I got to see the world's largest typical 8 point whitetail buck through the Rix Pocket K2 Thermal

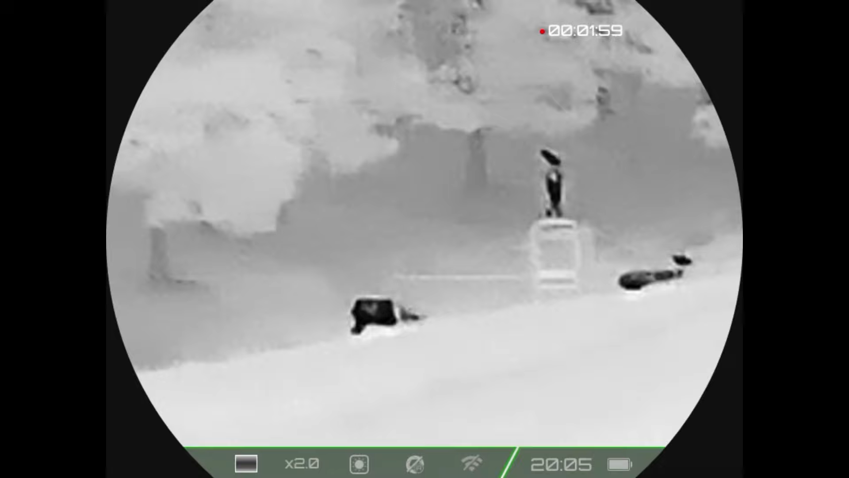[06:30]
it's funny that real big non-typical not that non-typical that i sold
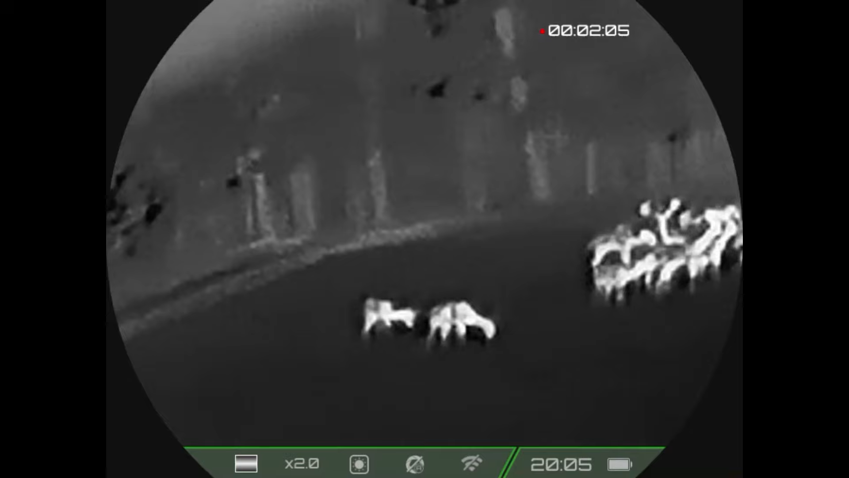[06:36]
he's still got his velvet on and it's funny you can see the bottom half of his yeah he's
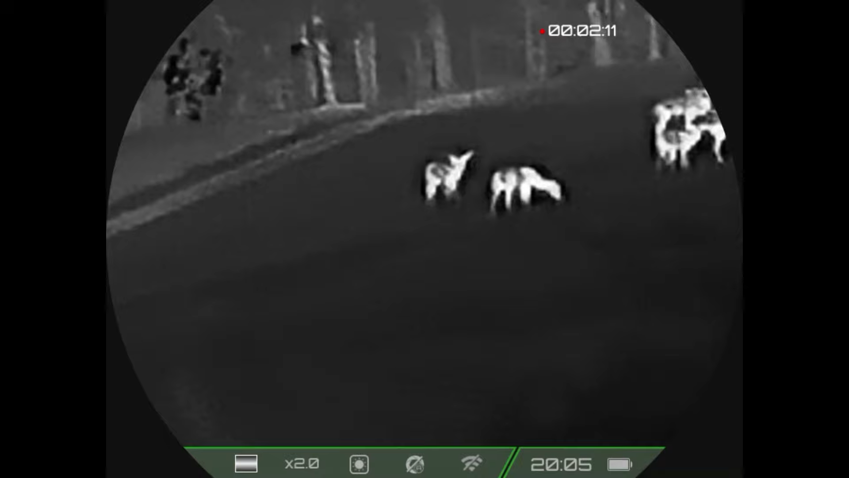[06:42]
like on the far left right yeah yep that's why i was just looking at it it's almost like
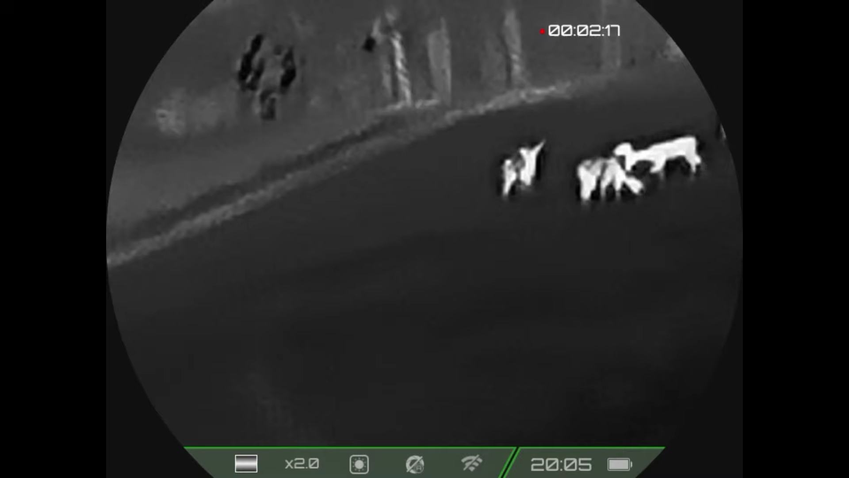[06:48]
he's only got part of a antler the main beams are still you know the main beam still has some heat in it but all the times don't yeah there was that one great big one like right in the middle of the group he's like
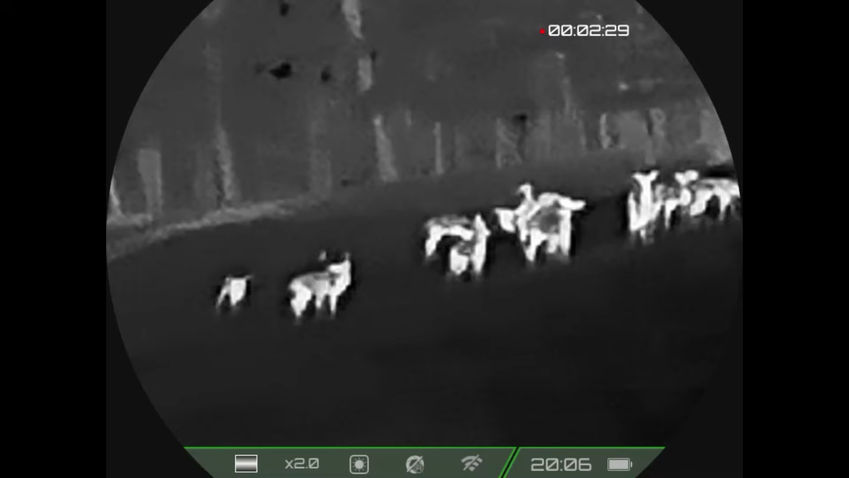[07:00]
looks like he's probably chewing like itching or something yeah that's it that's one of those two-year-olds
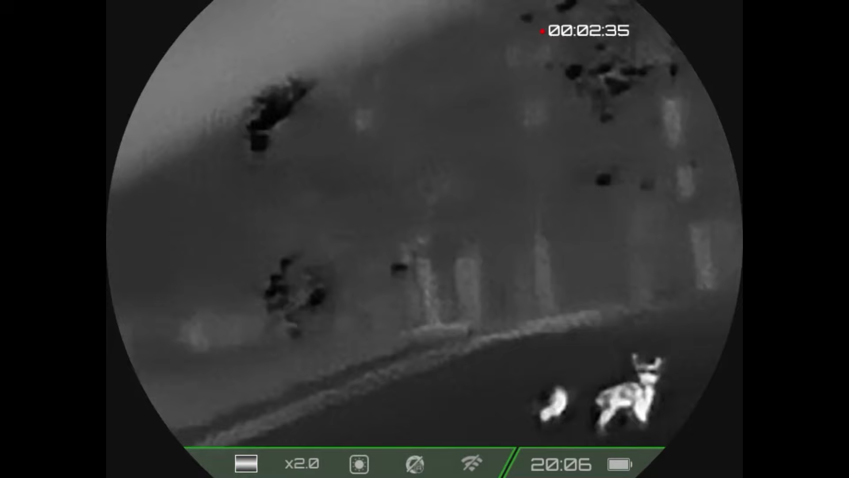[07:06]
he's still in velvet his brother just shed yesterday it's wild
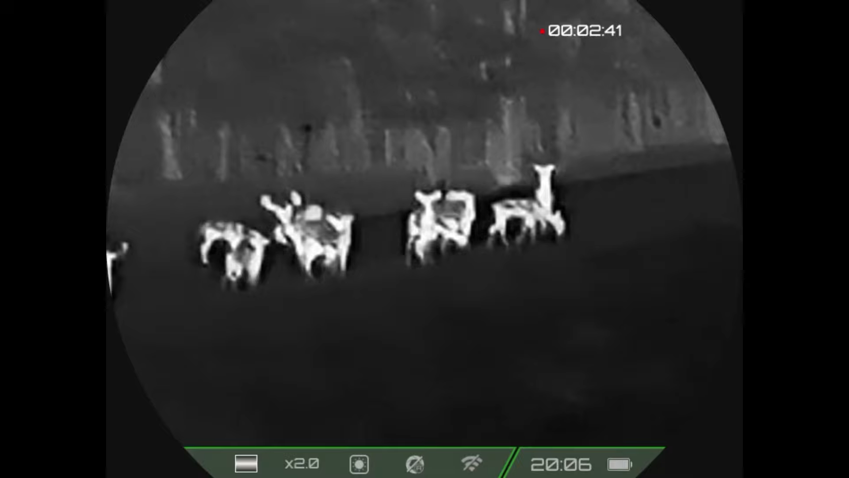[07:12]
and it's crazy how like i mean as big as we know sandstone is you couldn't even tell from a doe right now because of the he's
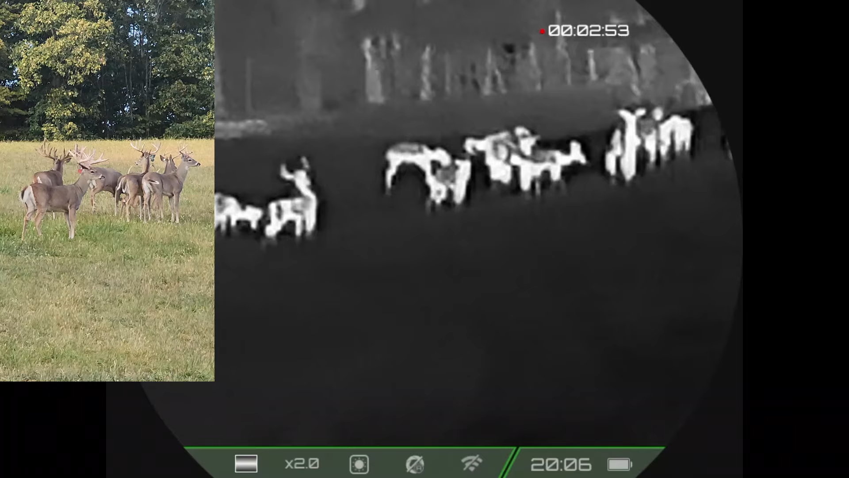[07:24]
uh the third one from the left if you look to the far right he's the third
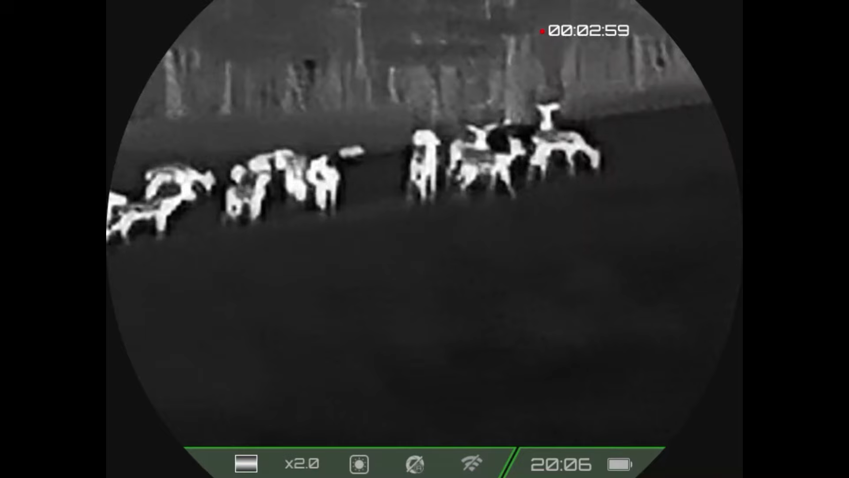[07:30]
one well there's a little wild yearling just walking following him but he's looking right straight well just turn his head to the
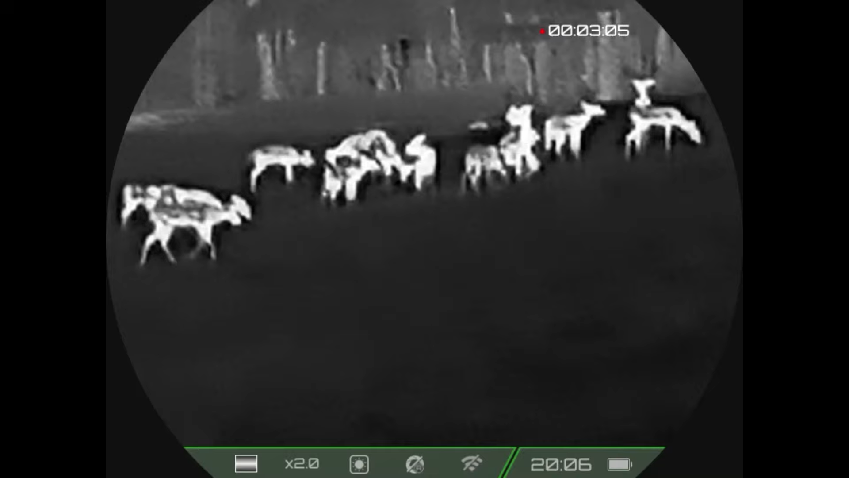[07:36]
right if you go to that little yearling on the far right and count back one two three there's a couple more people around him
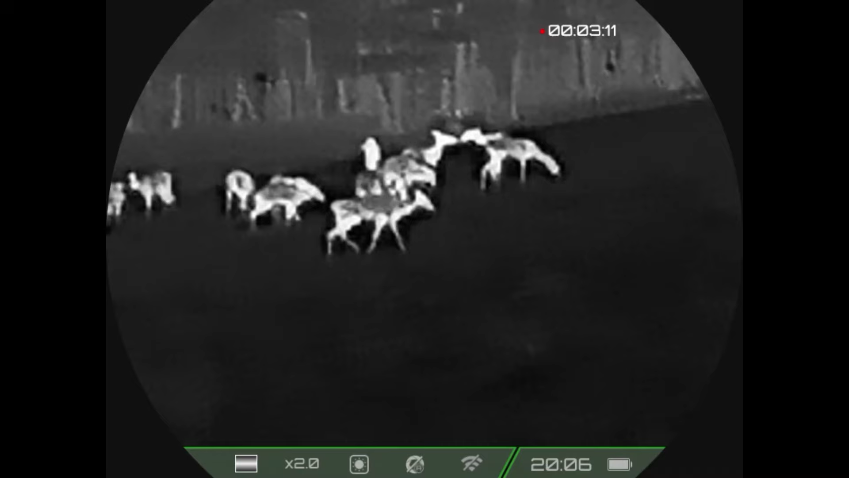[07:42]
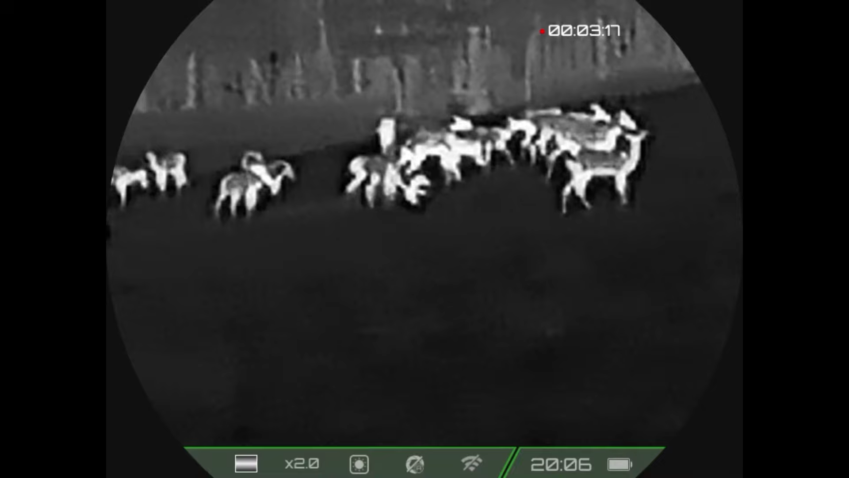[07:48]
see like almost in the back yeah he's in the back looking to the right yep so it's weird i can see him his antlers almost look
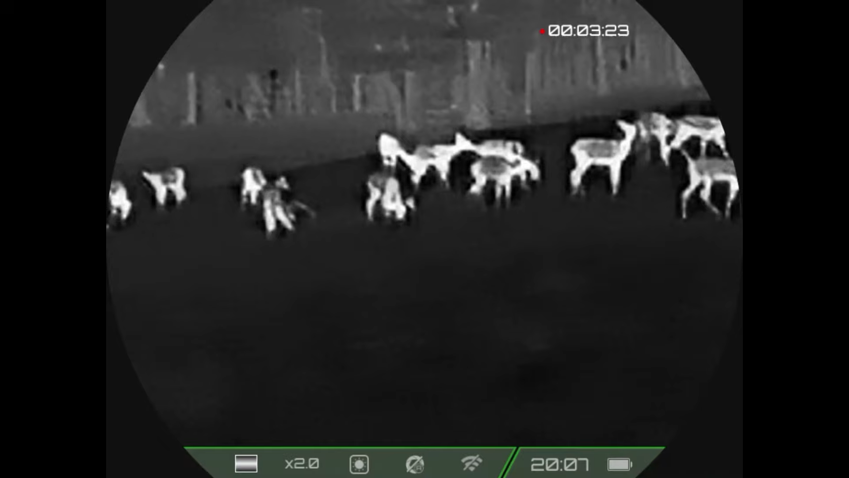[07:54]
like dark to me yeah they are they're they're pretty dark even with it well they're dark now because they're getting
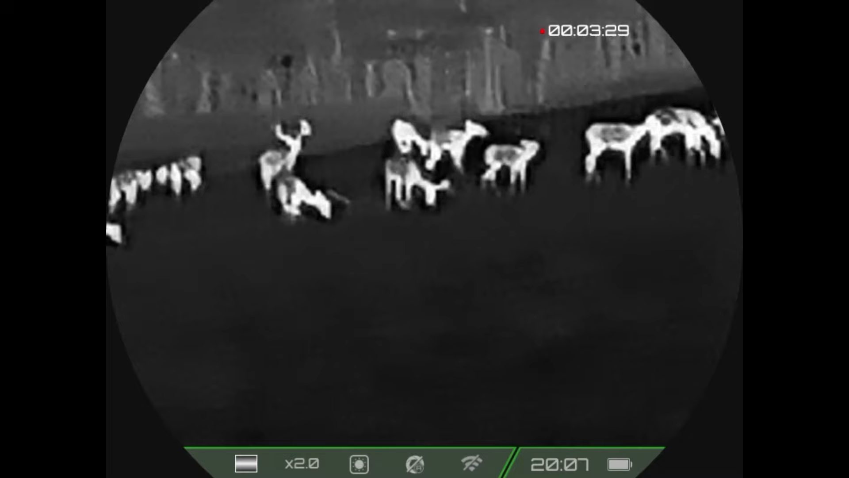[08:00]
cold oh that makes sense they're not nearly as hot as his body yeah even the ones next to him now i can pick up a little bit of the yeah like it looks like there's nothing on their head and then all of a sudden there's antlers above them
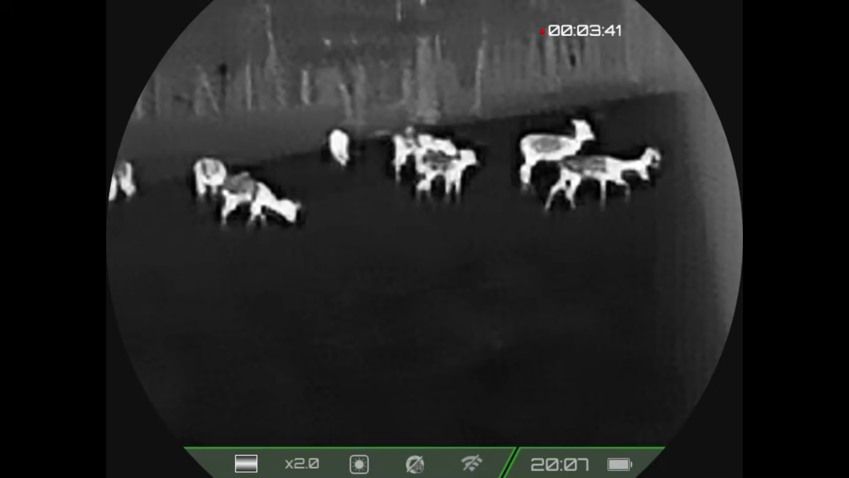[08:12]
oh but that's cool so that yearling that's walking to the right still got a lot of heat in
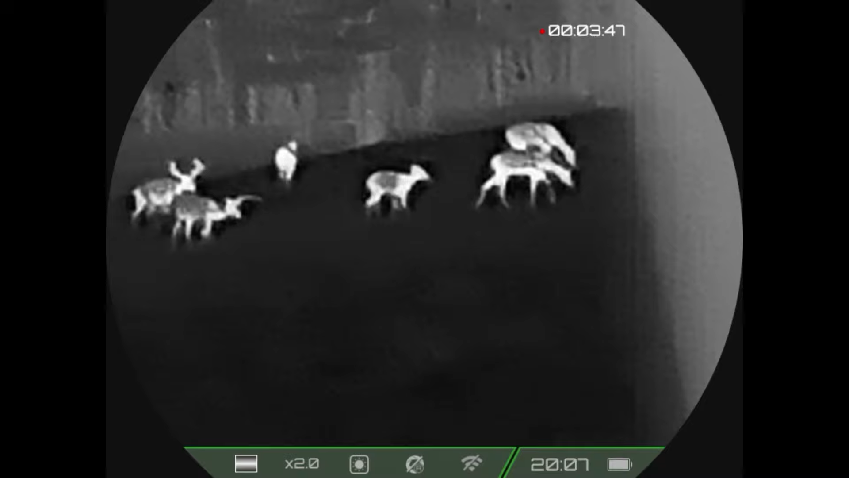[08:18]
his that real clean typical yeah put his head down now kind of looking looking at us put his head down
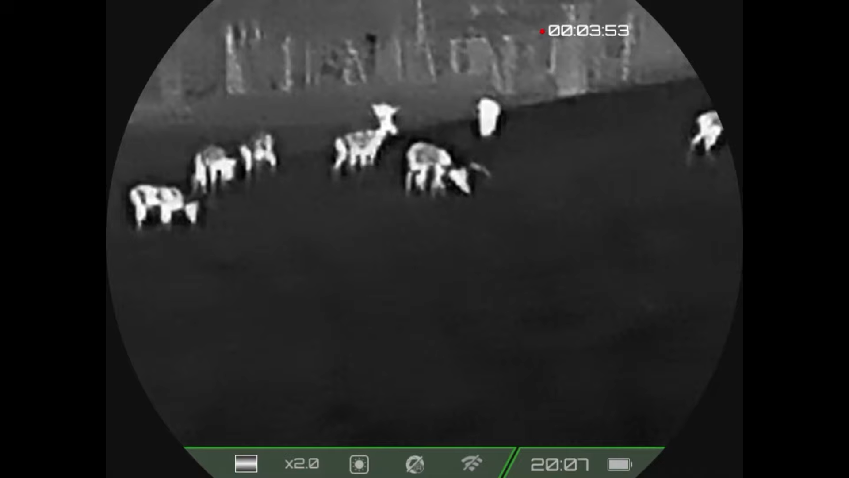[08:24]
all right that's awesome so this thing does work pretty well